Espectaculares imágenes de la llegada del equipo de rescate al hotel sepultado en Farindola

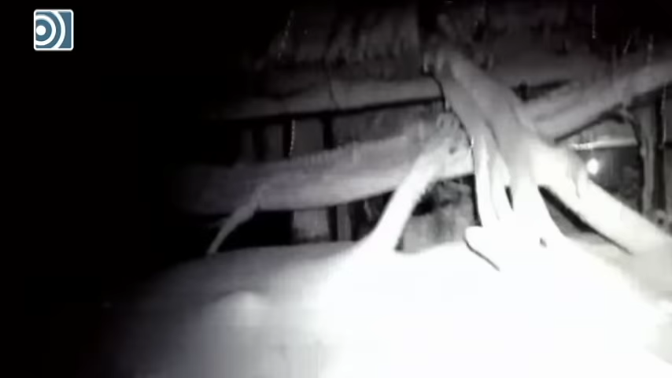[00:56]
Più a monte, ci sta l'acqua là, occhio, ci sta vicino.